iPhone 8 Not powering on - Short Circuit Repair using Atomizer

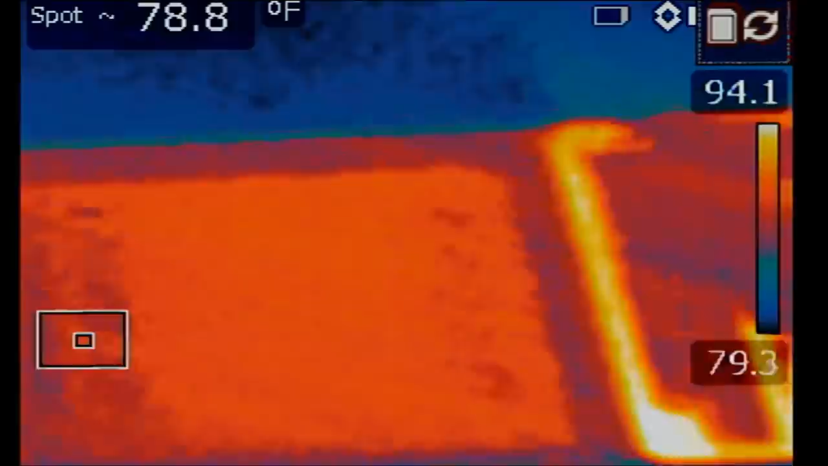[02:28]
On screen: spot 78.8°F
oh look at this all the way to the left i'm applying voltage right over here at the cap vdd main and something to the far left is going hot